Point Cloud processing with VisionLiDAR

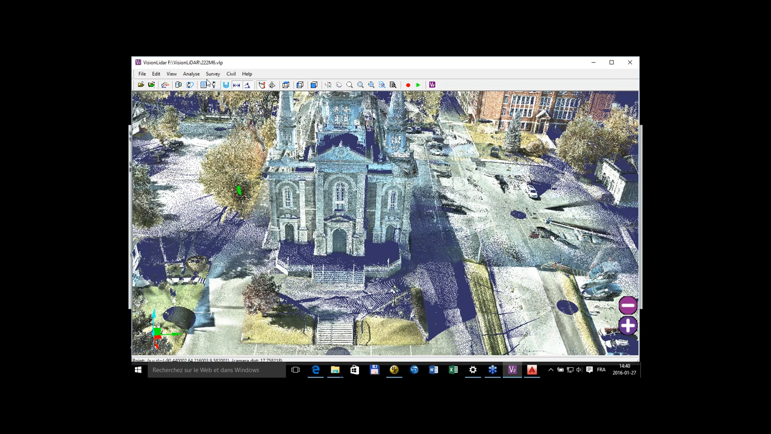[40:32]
What we can color though is the classification. So as you saw earlier like that, this classification here can be colored as you wish. You can change the color of the ground if you want to have something more grayish like that. Cool. That can be done within the software. Oh, cool. So can this be used to fluidly render surfaces or not?